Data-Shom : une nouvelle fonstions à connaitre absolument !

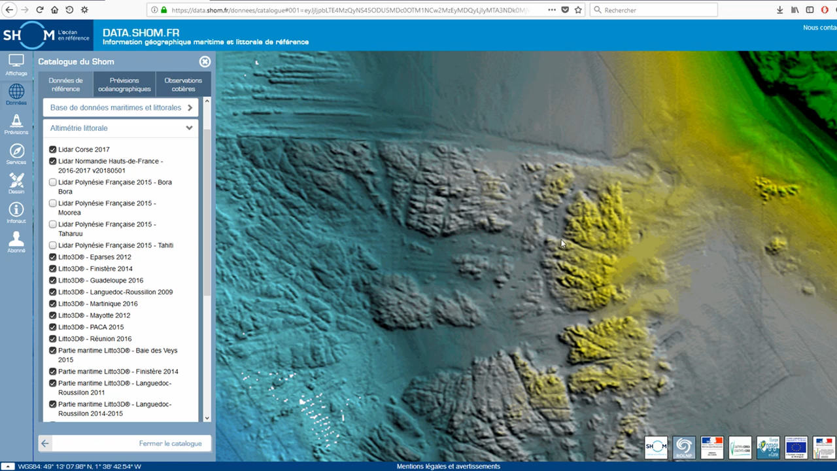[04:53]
allez voir toutes les failles etc vous allez pouvoir vous positionner très précisément sur les spots oui je
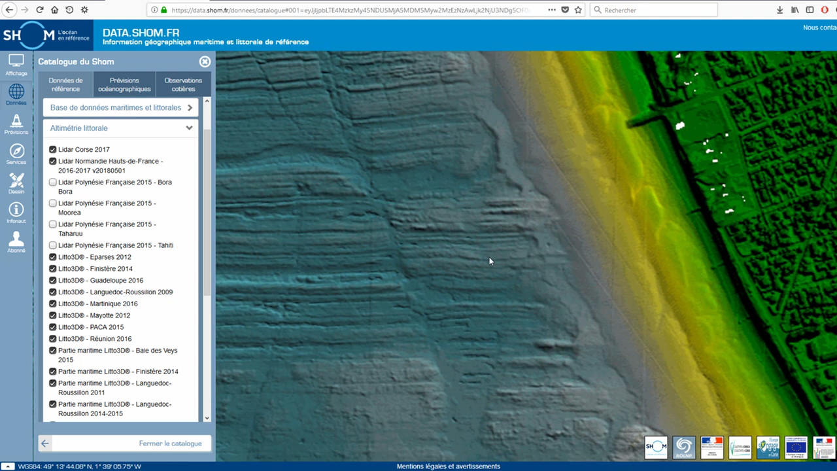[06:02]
mais ça marche ça marche très souvent quoi donc il faut chercher tous ces spots là pour respecter vous est là après des failles parallèles vous avez peut-être des barres qui vont se mettre dans les dans les failles alors l'info qu'on n'a pas par contre avec la 3d c'est la profondeur la profondeur de toutes ces petites failles mais c'est des zones sympa quoi vous allez regarder on va avancer encore un petit peu
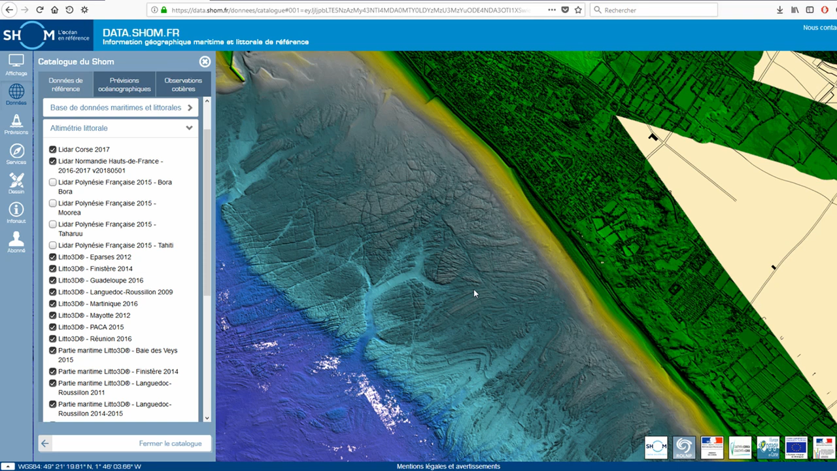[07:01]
j'aime bien moi je recherche beaucoup de rochers et la profondeur directement accessible je veux dire pourquoi parce que le bar a tendance à aller à se mettre dans des endroits déjà d'eau de courant pour piéger ses proies et voilà ça pourrait être pas mal la zone de courant derrière des pieds rochers donc voyez par exemple là c'est pas assez précis mais vous n'avez pas de rochers au bar là donc c'est pas la peine de lancer loin vous voyez loin le poisson il sera sur le sur le bord ici juste derrière les rochers donc vaut mieux arriver par ici et remonter la côte par là pourquoi c'est comme ça parce que le poisson il est souvent le nez dans le courant donc si le si le courant remonte par ici vous allez avoir bien sûr le bar qui va avoir le nez vers là vers la droite
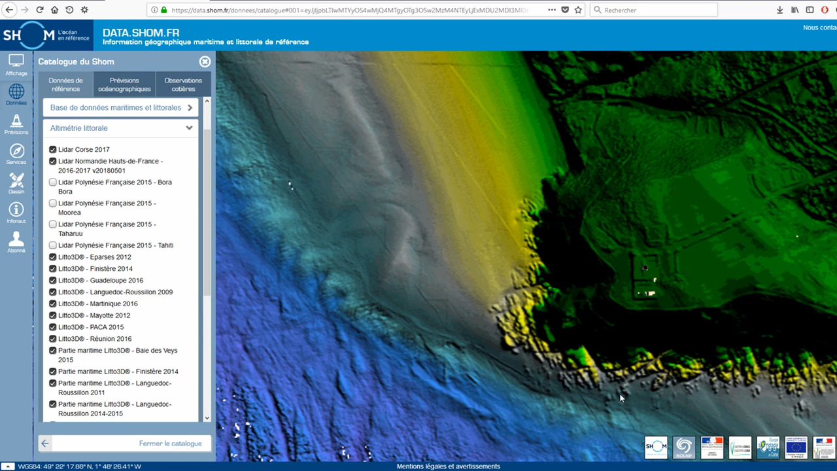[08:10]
tu regardes mais tout le courant qui va remonter donc de tout la belle qui va remonter et ça va être un appart de nourriture le la nourriture risque sûrement d'être bloqué ici au niveau de la zone au niveau de la zone ici donc ça c'est une zone aussi à prospecter à moi et avoir toute la nourriture tous les sédiments tout
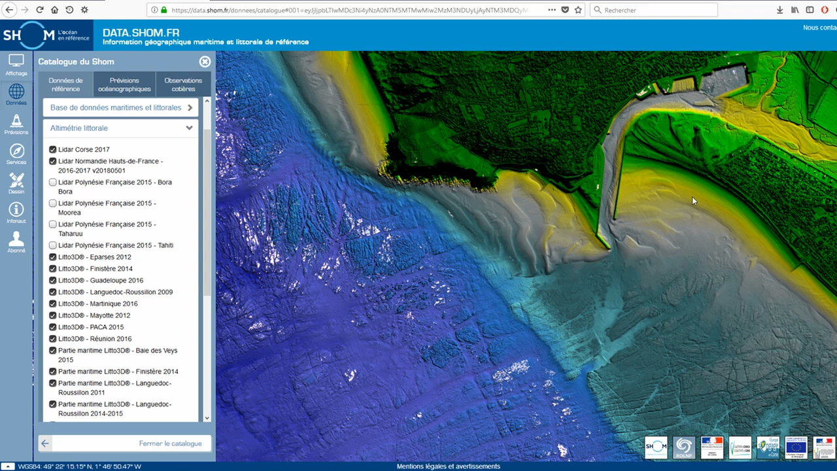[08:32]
ça qui va être amené par le courant ici ça va créer un bon petit bouillon là avec le courant ça va continuer d'entraîner tout ça et ça vient lécher tout le bord là tout du long donc vous avez ça et vous avez autre chose qui est pas mal sur sur datashom qui est qui est les prévisions où est ce que c'est ça niveau donc je crois pas c'est là météo vitesse direction du vent ouais ça peut être intéressant mais c'est pas
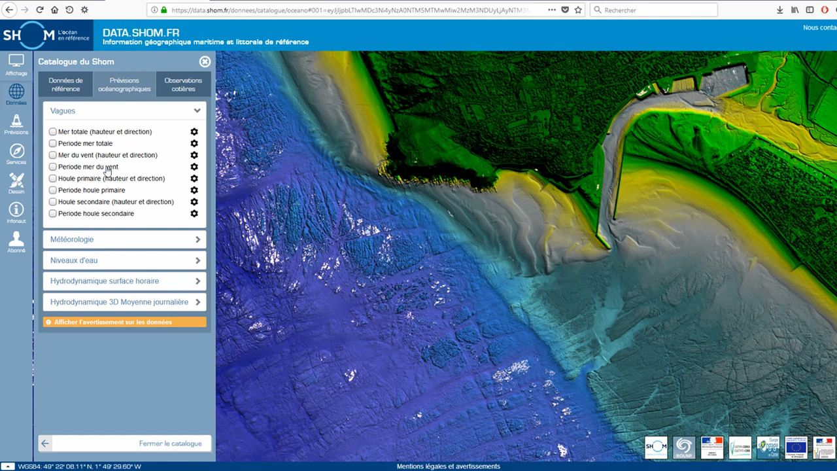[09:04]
ça c'est plus tôt plus tôt plus tôt vous avez la houle primaire qui est là ça ça peut être pas mal voilà